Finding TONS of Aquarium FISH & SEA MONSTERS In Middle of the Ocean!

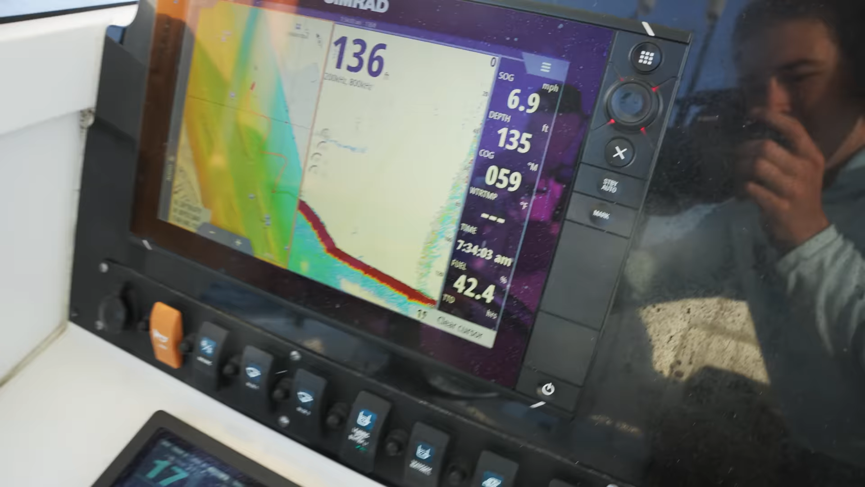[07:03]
On screen: speed 6.9 mph
What is that? Look at all those fish. It's got to be a wreck. Dude, no, that's a wall of freaking tuna. Holy cow, dude! That's a wall of tunas right there. Look at that mark. That's insanity, bro.
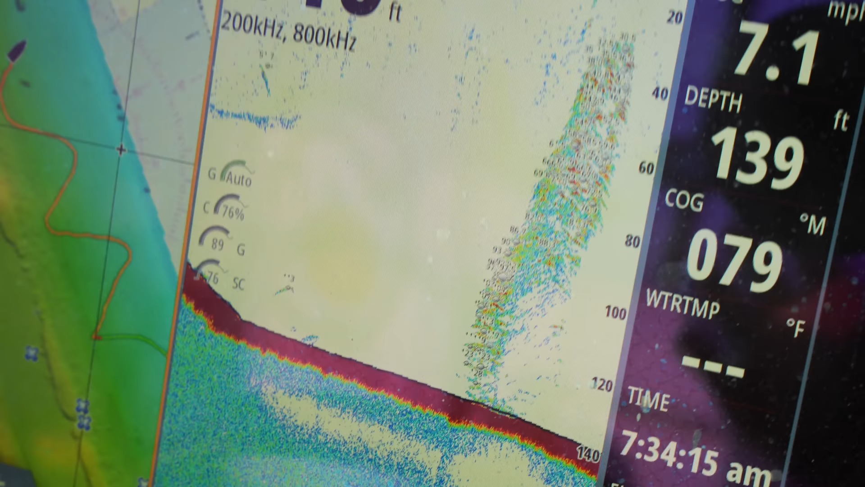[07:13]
On screen: depth 139 ft
What the heck? We might double up here on that planer.